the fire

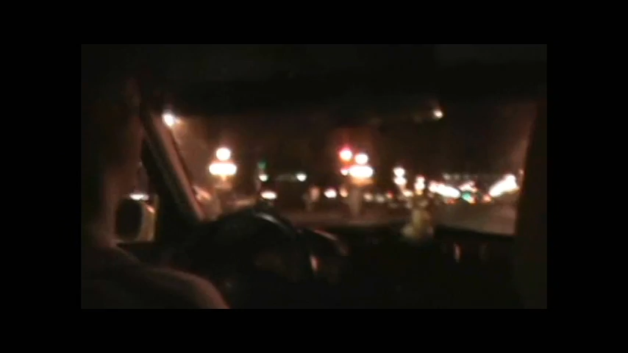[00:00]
Ah, these red lights. There has to be a better way.